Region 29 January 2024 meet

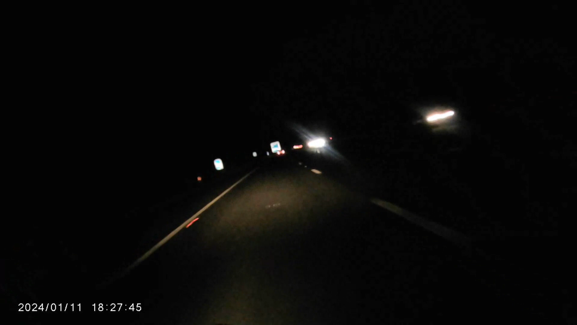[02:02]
Highlight of the first part of the ride, after filling up with some petrol, was a lorry that failed to impress me. Indicating when he was beside me, made sure I was staying awake on the cold journey.